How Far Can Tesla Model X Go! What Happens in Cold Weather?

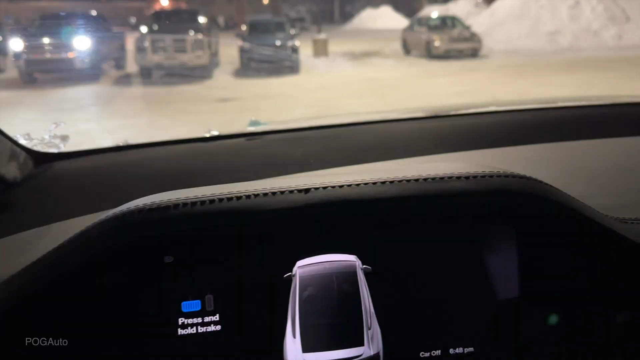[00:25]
It says minus 18 degrees Celsius, but it feels like minus 28 degrees Celsius. So it's very, very cold.
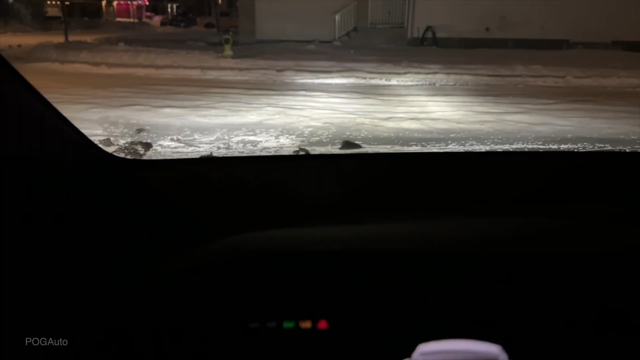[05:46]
just arrived home with 13% battery